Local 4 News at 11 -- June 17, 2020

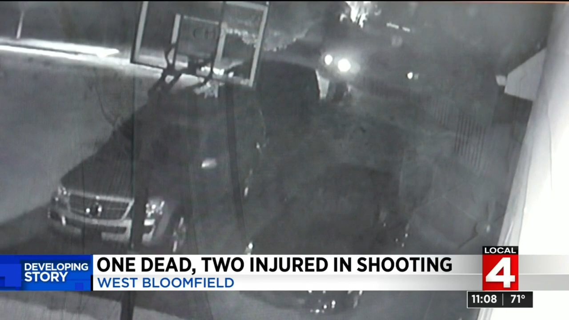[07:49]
They exchanged 10 shots. A 37-year-old was killed in the driveway. A 47-year-old was also shot. He was taken into custody. Police are reviewing home surveillance video.